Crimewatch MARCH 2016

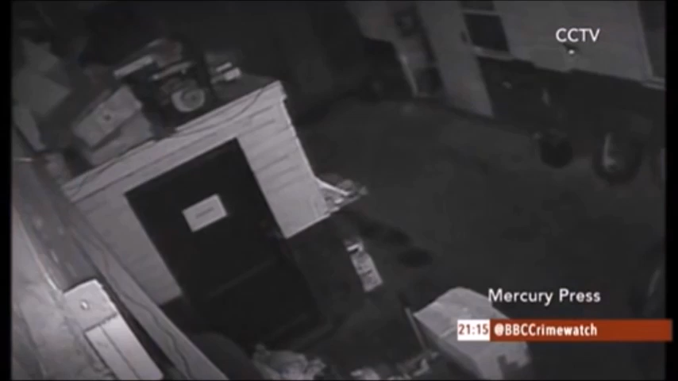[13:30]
Now, check out this incredible CCTV of a bungling burglar who knocks himself out after falling through a garage roof in South Wales. David Powers police are investigating the attempted burglary at Pante Garage in Lletli. It happened around 12.30 and 1am last Thursday. The man was attempting to break in. He was unconscious for around five minutes before his accomplice climbed down to see if he was okay. Both then flee empty-handed. Poor lad. If you know who these men are, then do give us a call.
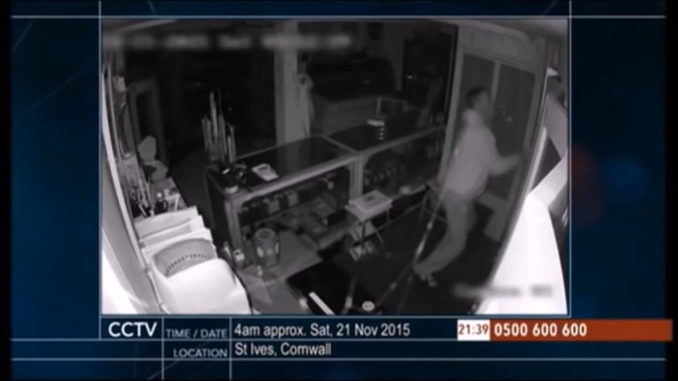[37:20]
He forces open a cabinet and fills the bin with expensive jewellery. He then leaves the shop with his haul, worth £30,000. Recognise him? Swap his bracelets for handcuffs and shop him.